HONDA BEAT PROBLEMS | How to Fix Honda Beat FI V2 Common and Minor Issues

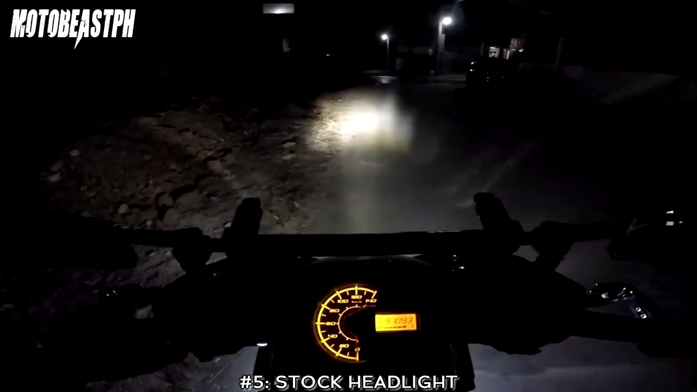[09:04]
T19 kulay white ayan medyo ano na malakas na sya okay na sya sa gabi tapos syempre para tumayro na sya yung parklight pinalitan ko din ang kulay white kasi nga white na yung headlight ko eh